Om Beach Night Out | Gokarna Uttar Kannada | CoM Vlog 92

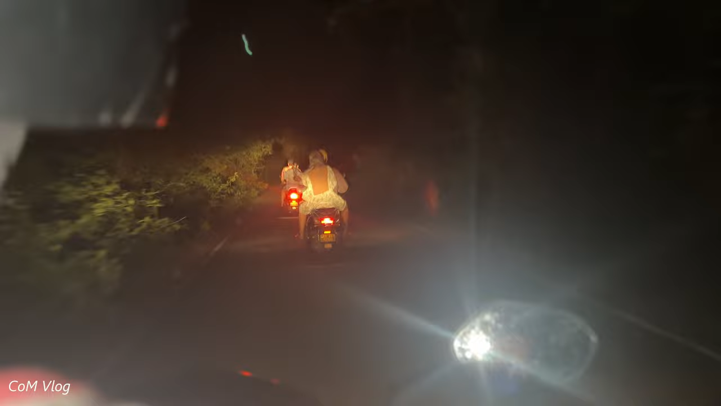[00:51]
हमें इसा लग रहा था कि इस रास्टे से कोई ट्रैवल करता भी है या नहीं पर दोस्तों जब हम थोड़ा
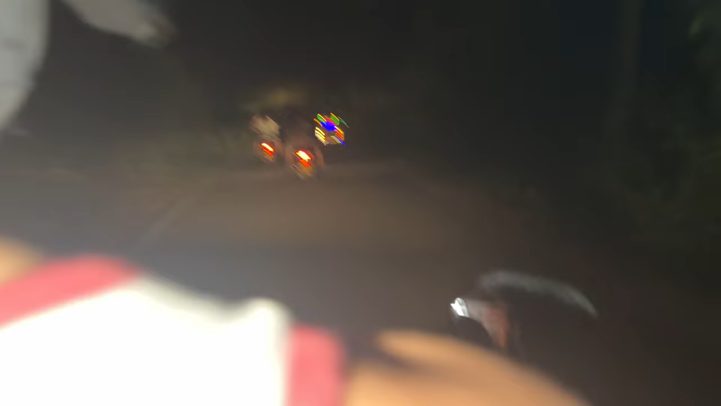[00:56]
और आगे गए तो हमने देखा कि यहाँ पर तो ट्रैफिक जैम लगा हुआ है तो
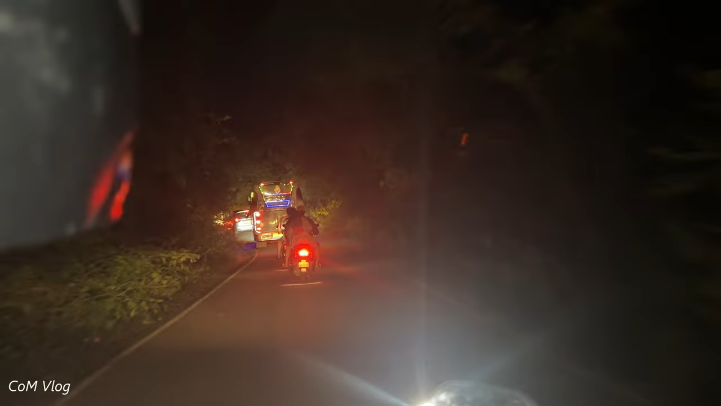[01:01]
हम लोग बाइक पे होने के कारण हम ओडेक कर पाए � उस जैम को
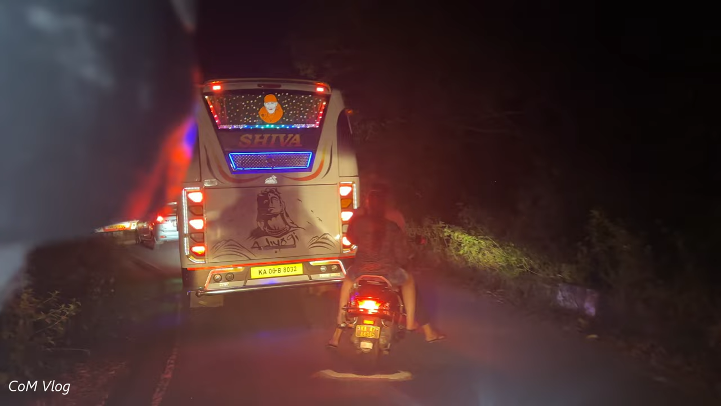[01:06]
और जब हम लोग ओडेक करके आगे चले गए तो दोस्तों फिर से हम लोग
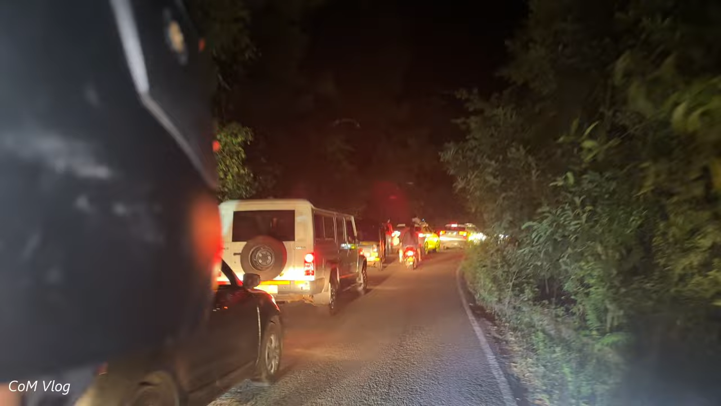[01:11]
अकेले हो गए फिर वहाँ पे कोई भी नहीं था ना हमारे आगे कोई था ना हमारे
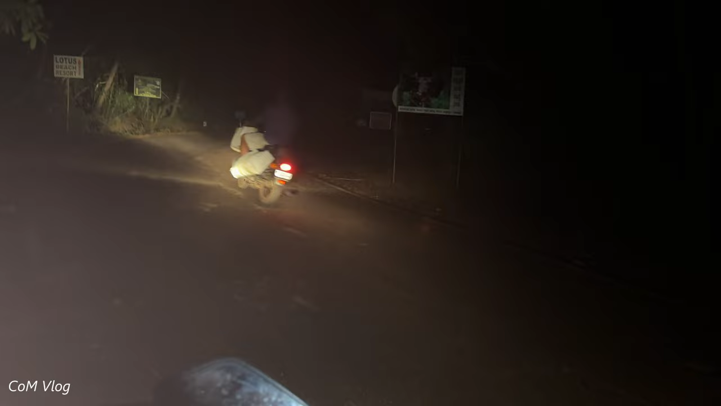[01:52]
चल पड़े ओम beach के और तो दोस्तों ओम beach के और हमने वहाँ पर parking